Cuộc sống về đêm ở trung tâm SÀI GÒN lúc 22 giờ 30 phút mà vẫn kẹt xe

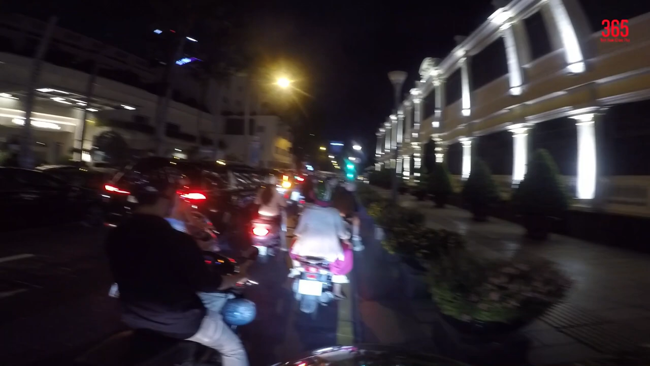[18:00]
Và quanh qua một số tuyến phố như là Lê Thánh Tôn, Trương Công Định. Và cái phía trước cái đường kia là đường Pasteur đấy. Bây giờ mà rẽ vào cái đường Pasteur này xem sao.
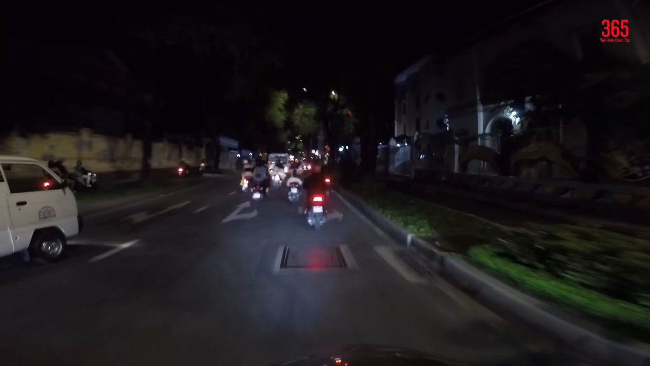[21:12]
đường này là đường một chiều chứ mà, ôi người lại đông thế, nhiều thế không biết.
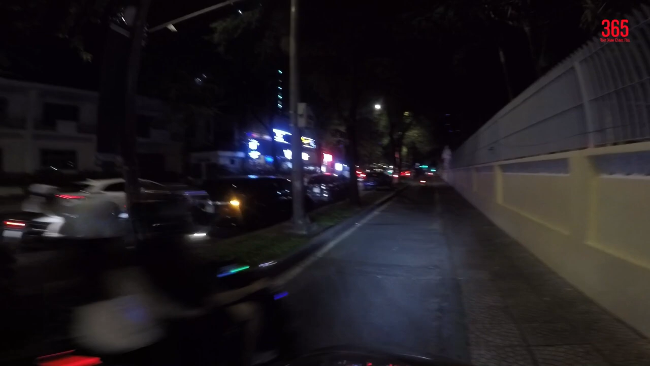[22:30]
rồi tiếp tục cái con đường Butter này chúng ta sẽ xem có những gì đặc biệt ở đây nha. Ở đây là đèn điện đường thì bị mấy cái cây xanh nó chắn hết rồi. Cây xanh Petroleum Park.
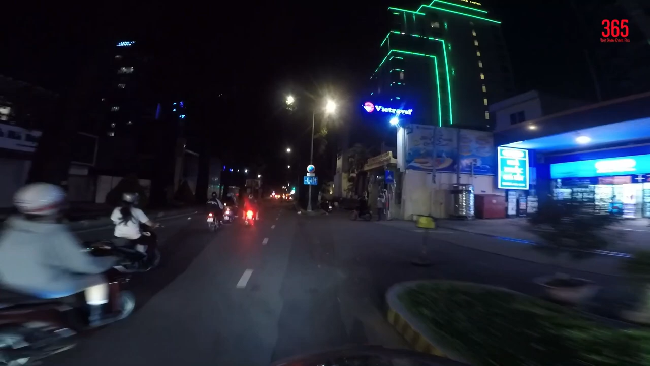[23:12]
Lúc này là chưa không thấy quán cà phê nhiều nữa. Ồ nhưng mà thay đổi lại là mấy quán cóc. Jollibee.
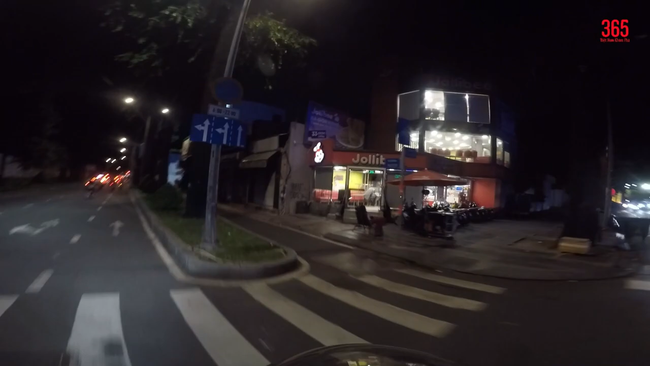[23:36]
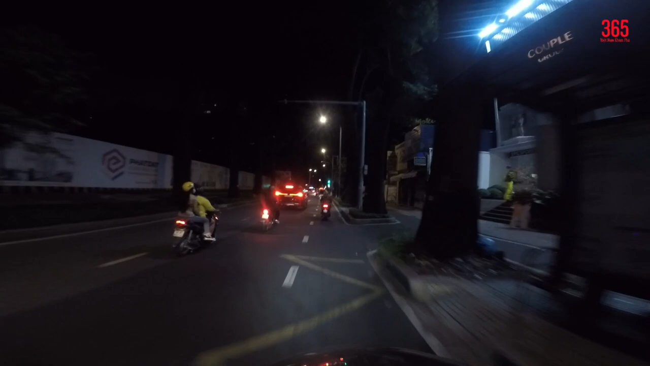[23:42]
Ở đây có hai hàng cây cổ thụ. Cây sa cừ. Ôi.